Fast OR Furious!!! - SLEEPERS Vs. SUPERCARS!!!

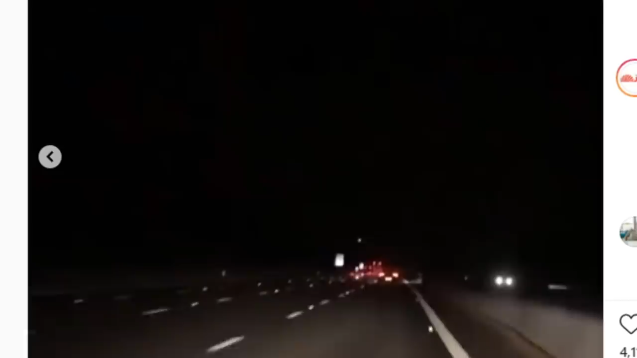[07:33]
Well this camera angle really doesn't show who wins. It's a shitty camera angle. I hate when the races are filmed like this but it is what it is. From what I can see maybe the S15 got him by like half a car. Maybe it just it just looks like that the Lambo let off a little bit earlier but who knows. I really can't tell. It was a close race. It seems I was at least right about that part but you can't tell who won and maybe the comments will say not not much.